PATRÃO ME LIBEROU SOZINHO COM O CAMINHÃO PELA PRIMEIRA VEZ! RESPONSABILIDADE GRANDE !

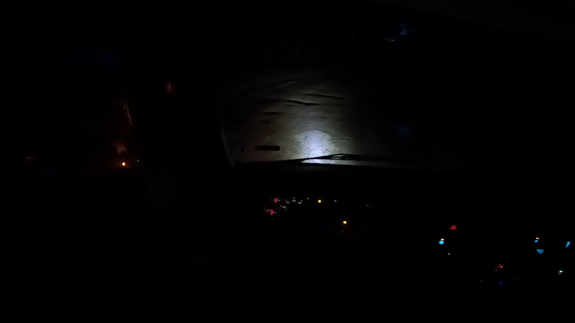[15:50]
Acabei de sair do asfalto, quer dizer, acabei de sair do asfalto com a Hilux.